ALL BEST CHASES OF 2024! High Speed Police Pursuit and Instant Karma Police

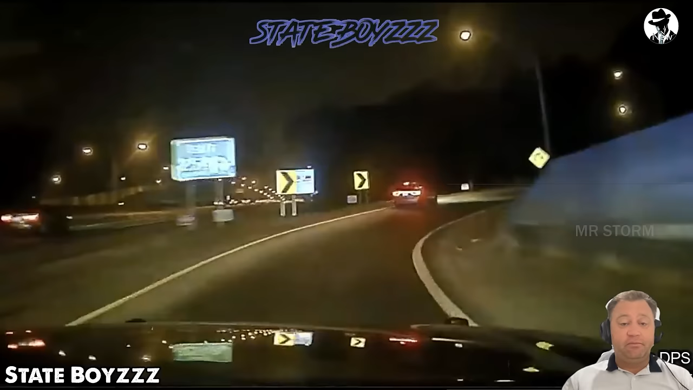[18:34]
the vehicle did not comply and began accelerating while driving erratically, initiating a pursuit.
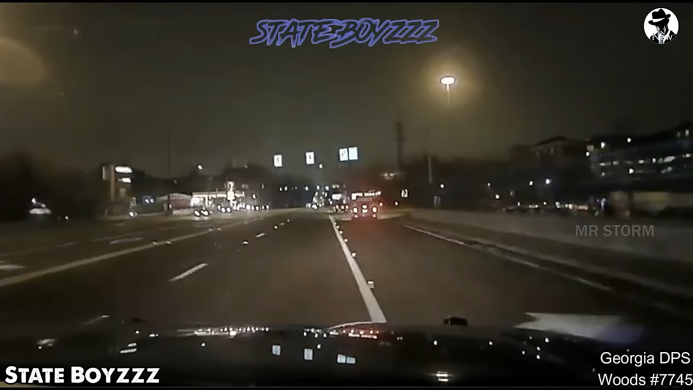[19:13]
Crossed over with white solid lights and entered into an entrance ramp on I-75 south from Northside Parkway. The pursuit continued on I-75 south. And as the vehicle passed on 70th exit, a member of the Georgian State Police performed a pit maneuver, disabling the vehicle.